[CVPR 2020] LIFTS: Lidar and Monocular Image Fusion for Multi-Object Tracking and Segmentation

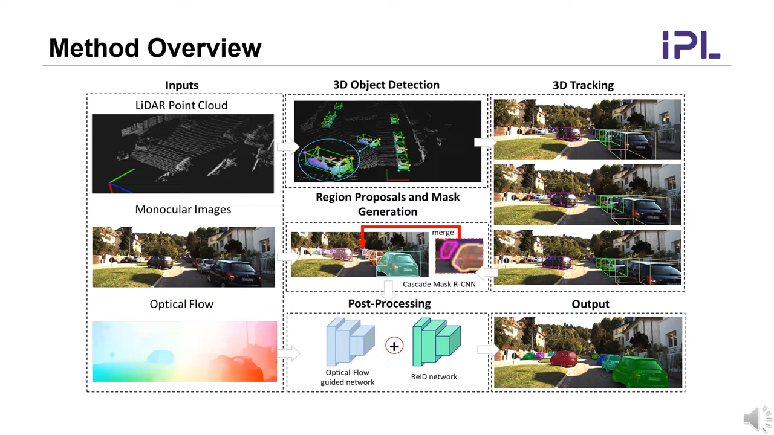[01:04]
Finally, we also consider employing the optical flow as a source of additional information to further guide the pixel-level segmentation. For some tracklets that are not well aligned, a re-ID approach is also adopted to reconnect those tracklets. Given the LIDA point cloud, a 3D part-aware and aggregation network is adopted to get accurate 3D object locations. The projected box onto the 2D image is sent into the face net to get appearance embedded.